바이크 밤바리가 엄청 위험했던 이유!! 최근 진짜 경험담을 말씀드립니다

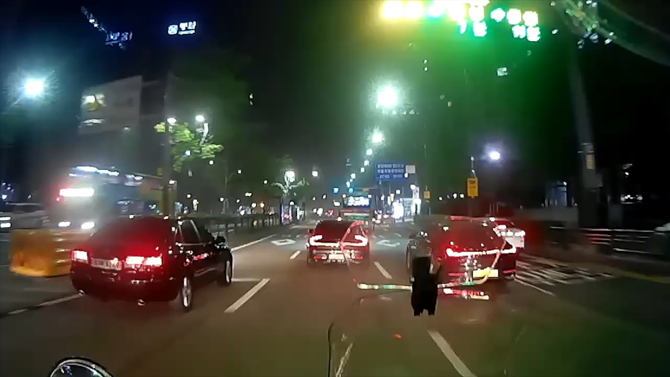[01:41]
점점 뭐랄까 약간 등 꼴이 쎄 하다고 해야 될까 왜 무단횡단을 하려고 하는 사람처럼 이렇게 움찔 움찔 하는 그런 모습이
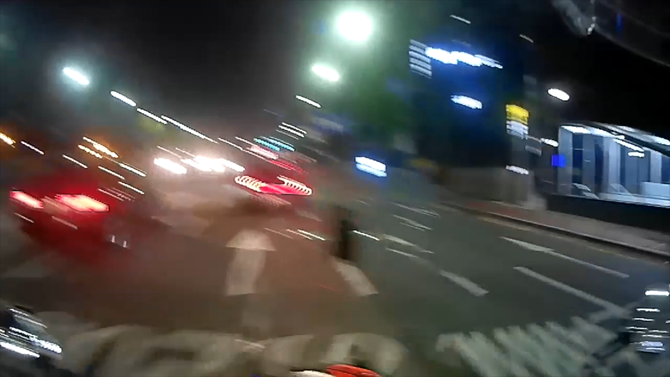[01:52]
보이는 겁니다 마치 건너고 싶은 뭐 그런 행동을 보이더라구요 그래서
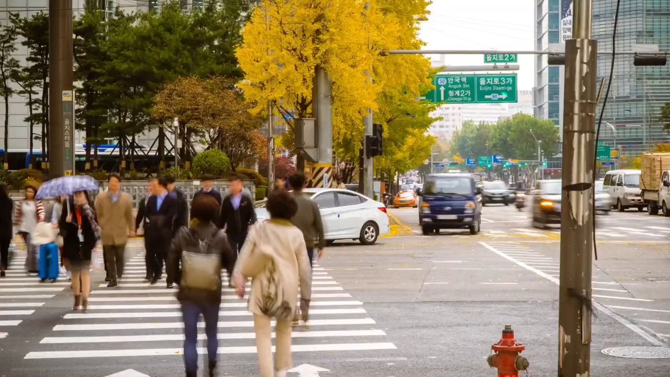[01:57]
이 사람이고 무단횡단 하려고 하다가 저랑 이제 타이밍이 안 맞으면 사고가 날 수 있으니까 저는
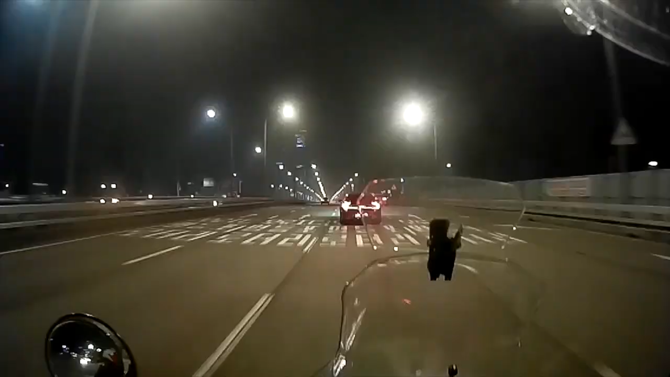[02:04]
이제 1차선으로 올라가려고 슬쩍 붙었을 때 쯤 그냥 뭐 보면서 이렇게
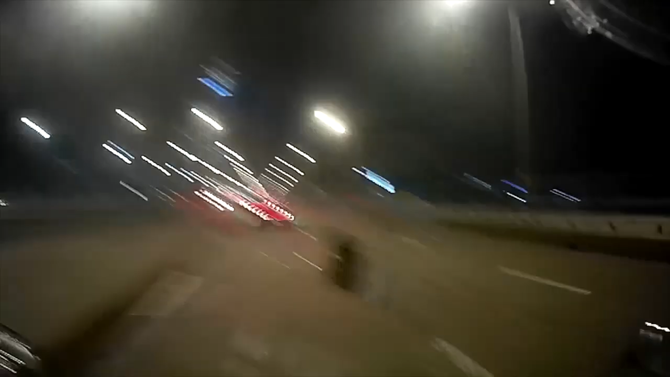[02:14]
큰 소리를 들으면서 저를 위협하는 겁니다
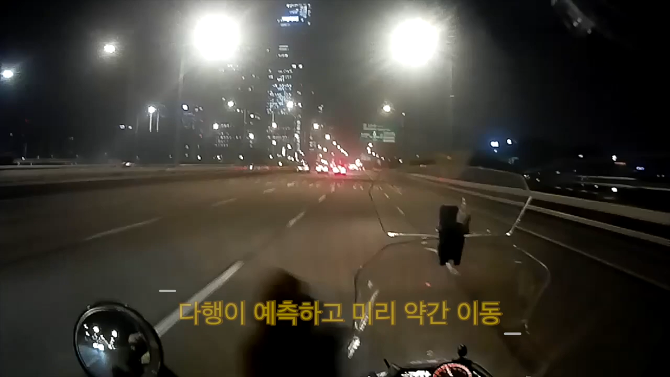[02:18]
다행히도 그저는 그 사람을 보고 예측을 해서 이쪽으로 이렇게